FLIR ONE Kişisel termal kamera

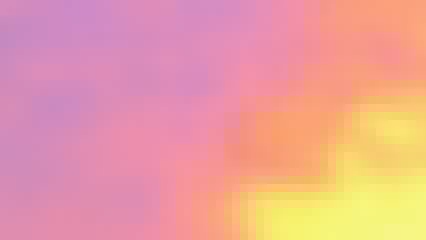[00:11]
the basic shapes and outlines that the naked eye perceives
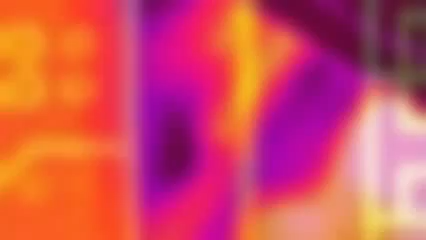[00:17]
but there's also an entirely different perspective a dynamic alternate reality lurking just below the surface
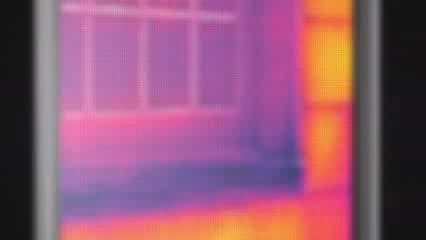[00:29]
hidden patterns unseen infrastructures an invisible universe governed not by light and dark but by cold and hot
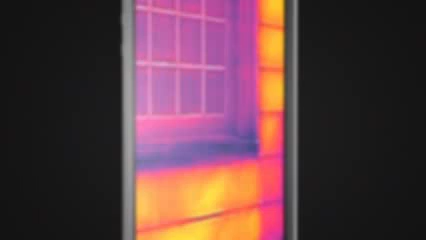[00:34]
this is infrared thermal imaging and it gives you the power to see the heat
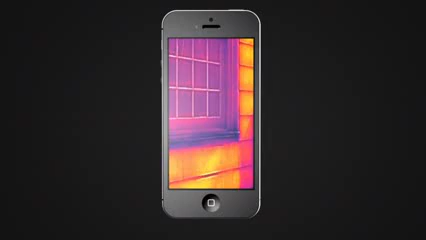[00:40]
military technology that was reserved for the battlefield just a few short years ago has found its way into the palm of your hand introducing FLIR 1
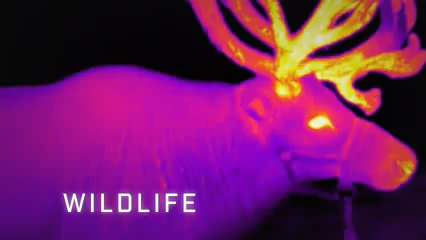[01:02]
or through dense smoke or fog you can see the heat of mechanical malfunction
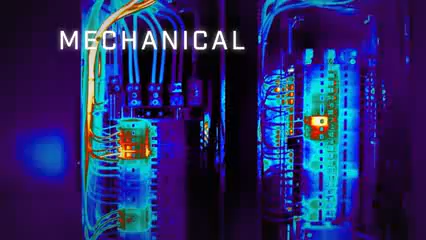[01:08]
or from the onset of a fever you can see the heat and where it's escaping
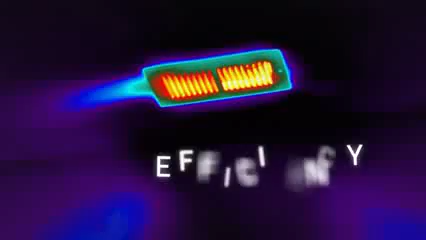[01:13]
and from hiding intruders